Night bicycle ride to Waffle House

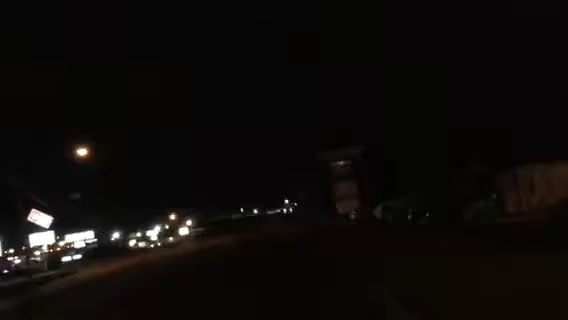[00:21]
Doing a little bit of a night ride. And these people need to turn their lights on. I got mine.